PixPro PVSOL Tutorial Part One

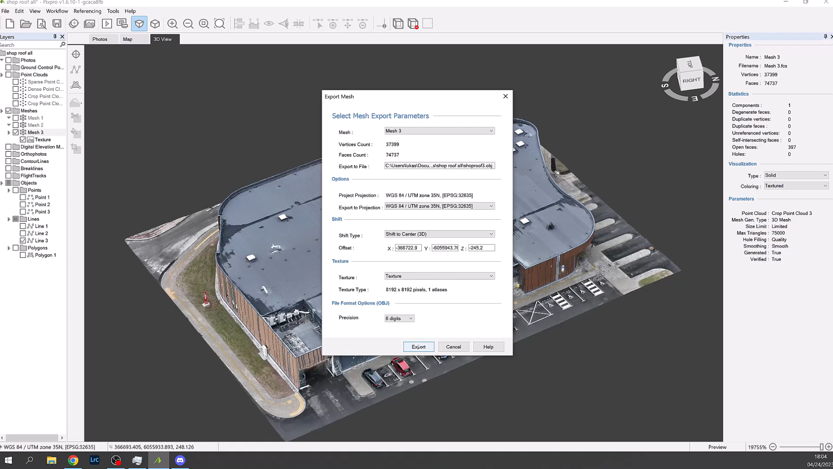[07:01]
This will create a few files all of which are needed to complete the 3D object. In this case the files are MTL, OBJ and PNG. And all should be saved in the same subfolder ready for import into PV Sol.